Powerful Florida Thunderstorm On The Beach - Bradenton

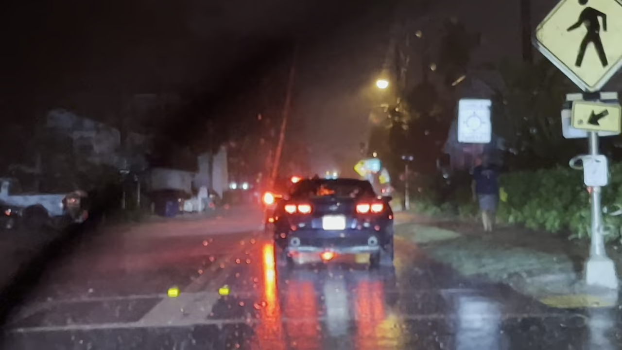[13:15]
Came out here to metal detect on the beaches, but it turns out that rain down there and started raining all over the place. That lady's walking right down the road like that.